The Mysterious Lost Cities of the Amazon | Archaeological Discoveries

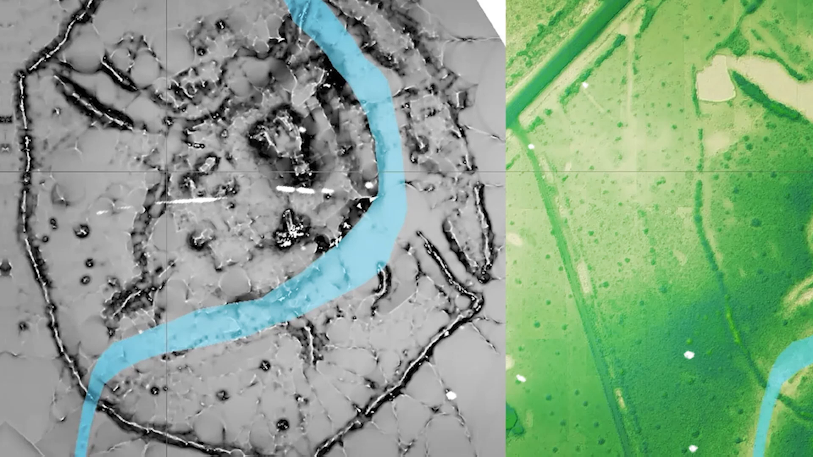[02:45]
From aircraft, LiDAR systems blast out grids of infrared beams.
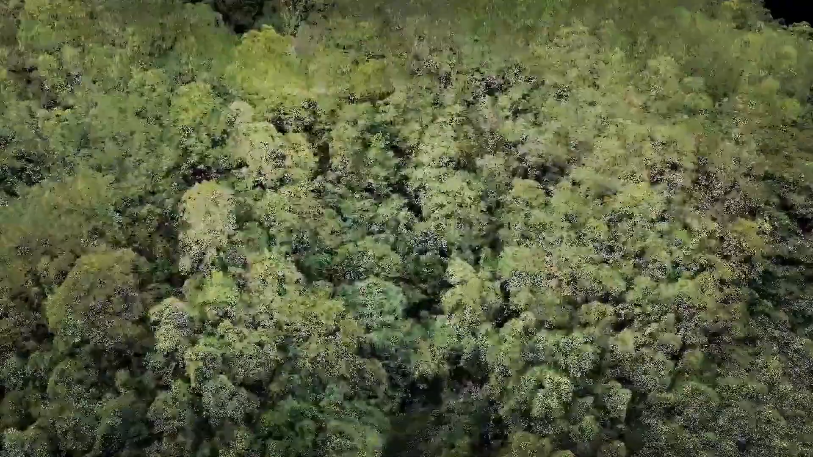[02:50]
When they encounter the ground, they bounce back. And clever computer software translates this information into a detailed map.
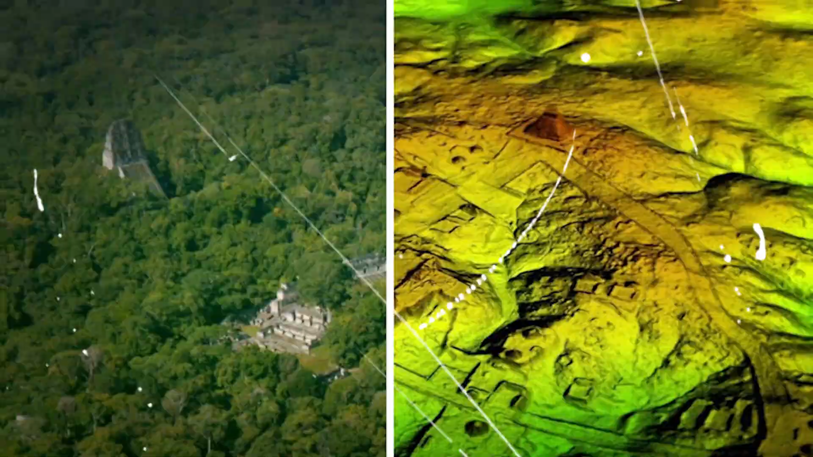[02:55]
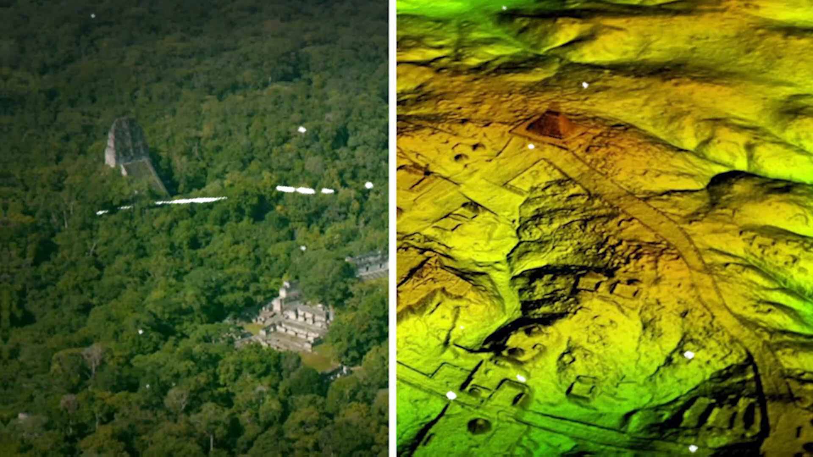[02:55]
Like a magic eraser, this map strips away the trees,
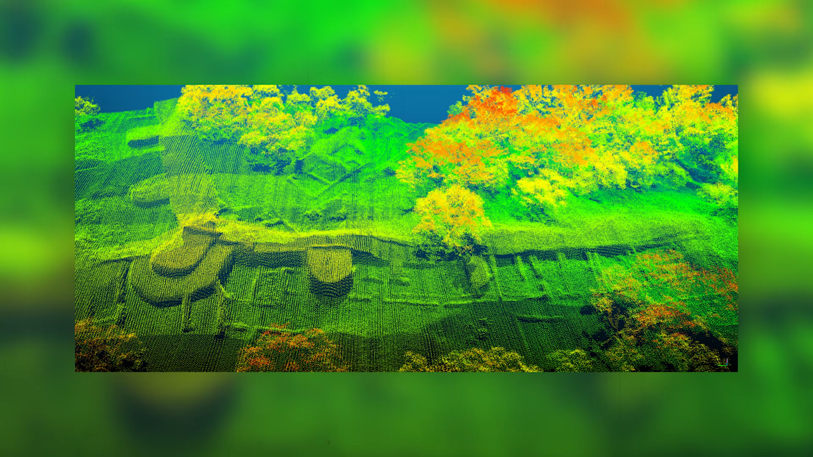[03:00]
revealing the secrets hidden below the rainforest canopy.
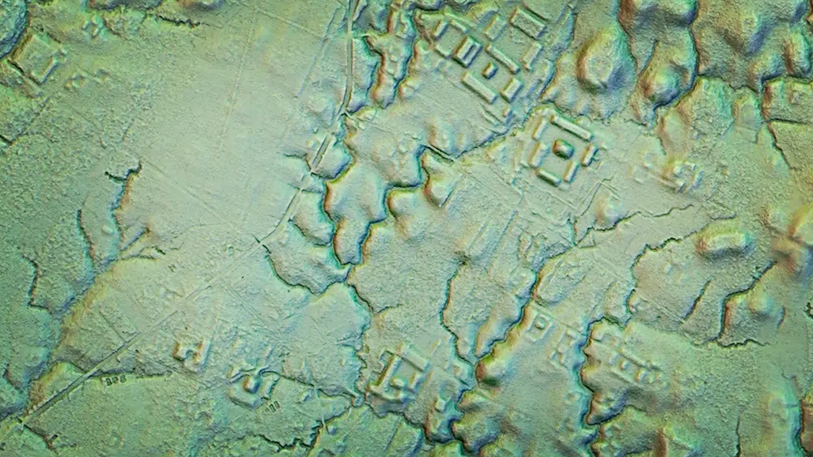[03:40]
Every majestic pyramid and imposing platform is carefully aligned to the north-northwest.